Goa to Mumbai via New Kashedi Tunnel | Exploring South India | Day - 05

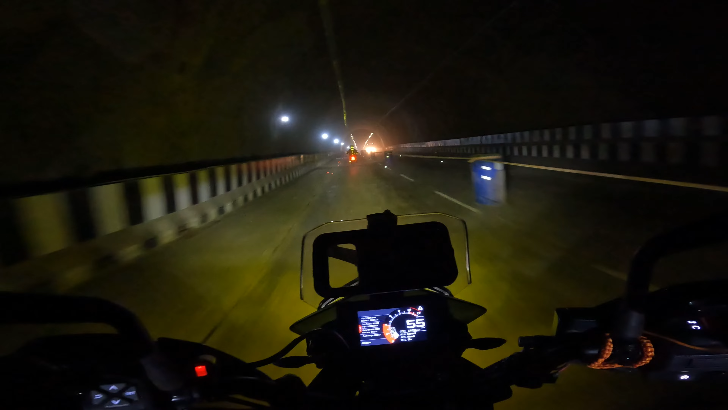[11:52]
और मैंने ग्लेयर्स पहना था उसकी वजह से तो कुछ दिख ही नहीं रहा था. ओके लाइट्स आ गई. हाँ बहुत मिट्टी है. ओ माय गॉड वाइजर बंद करके ही चलाना पड़ रहा है. बहुत ज़्यादा मिट्टी है.